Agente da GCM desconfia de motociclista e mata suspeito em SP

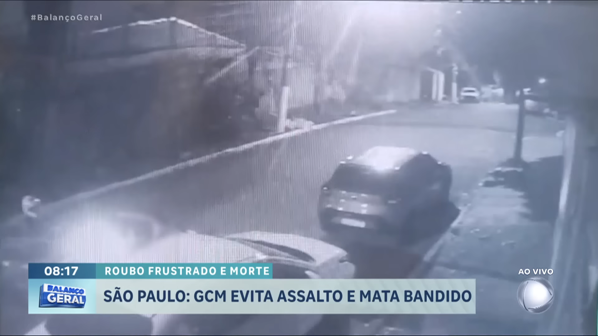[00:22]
Ele pensa, vou atrás ou não vou atrás, vou atrás ou não vou atrás. O cara passa aqui em alta velocidade e ele foi. Se tá com uma pulga atrás da orelha, vai, né, Jorge? Exatamente, é essa malícia, né, essa percepção, essa sagacidade, né? Tudo isso ajuda a compor o que nós chamamos de tirocínio policial. E quando ele vai atrás, olha o que ele fagra. Põe no ar. A ação é rápida e arriscada. Mostra o confronto entre o assaltante e o GCM. Era quase 10h30 da noite.